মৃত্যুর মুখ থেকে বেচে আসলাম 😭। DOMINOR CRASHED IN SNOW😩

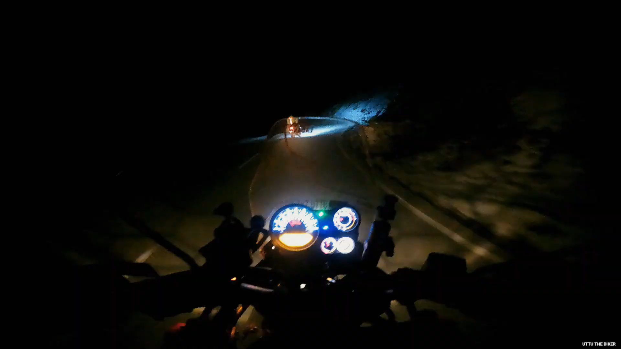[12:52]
তো গাইস তোমরা হয়তো দেখতে পাচ্ছ না, কিন্তু আমাদের ডান পাশে অ্যান্ড বাঁ পাশে যা পাহাড়টা আছে সম্পূর্ণ বরফ দিয়ে ঢাকা।
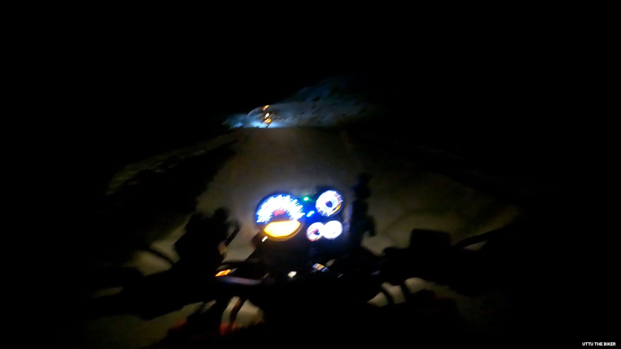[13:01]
তো মানে কী বলবো, এটা যদি দিনের বেলা হতো তাহলে ভালোভাবে বোঝানো যেত। আমরা যেরকম তাংলাংলা পাশের ওখানটা দেখেছি, সেম টু সেম এখানটায় বরফে ঢাকা পাহাড়।
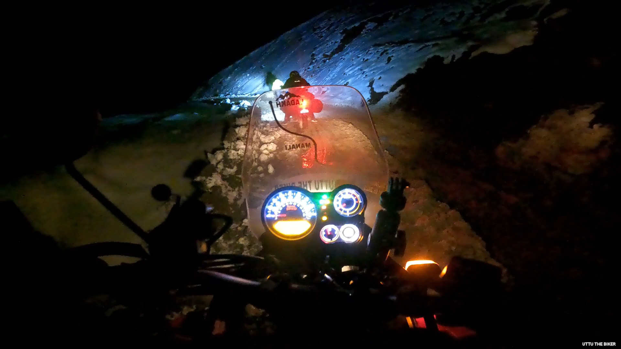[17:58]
ঠাকুর রক্ষা করিস। ঠিক আছে জায়গাটা, ঠিক আছে বসো। সামনে কোনো একটা গাড়ি ফেসে আছে স্নোর জন্য আসতে।
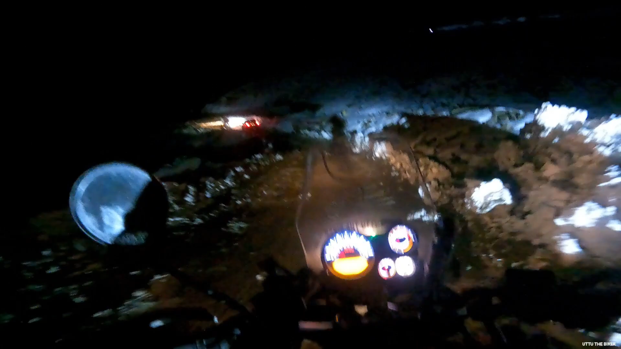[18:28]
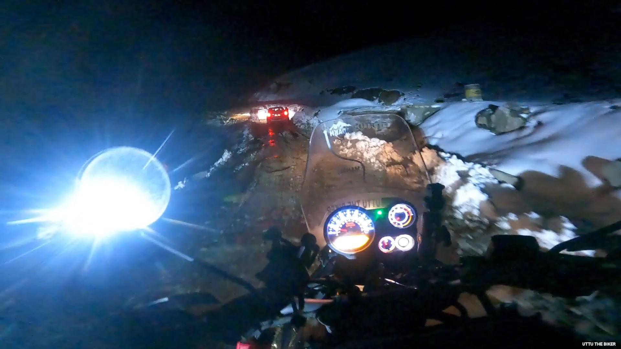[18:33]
দেখতে পাচ্ছ এখানে আবার সিচুয়েশন খুবই খারাপ। পুরো স্কিড করছে গাড়ি, এমনি লাগে নাই তো।
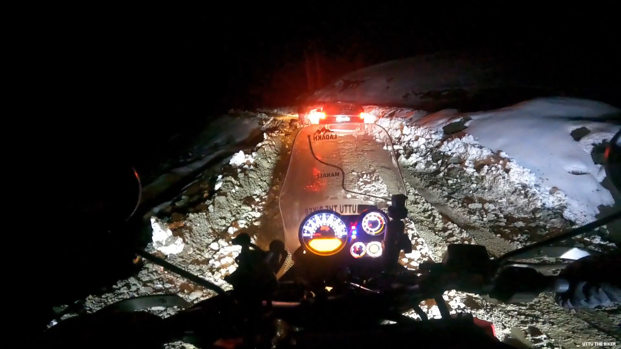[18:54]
পুরো পুরো স্ল্যাশই হয়ে গেছে, আর সঙ্গে বরফটা যে বলছিলাম এই বরফটার জন্যই মেইন সমস্যা, সামনে গাড়ি আগাচ্ছে না।